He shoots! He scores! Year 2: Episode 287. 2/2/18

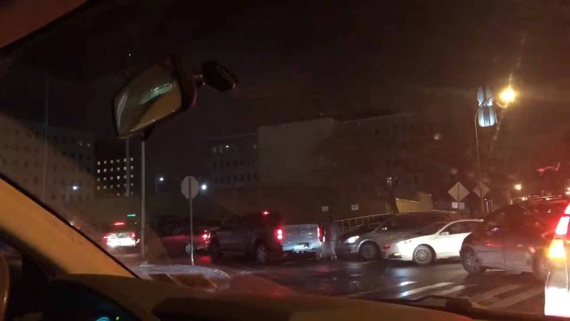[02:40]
Sorry, garage is full. We've only missed 6 minutes of the game. Which is fine, because again, I'm going for the food, so.